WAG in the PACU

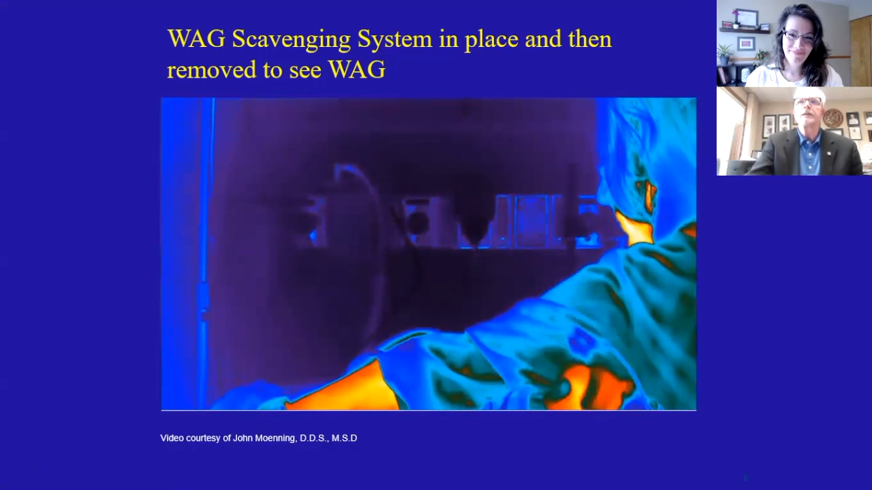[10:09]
But look at there, within six to eight inches of the breathing zone of that patient.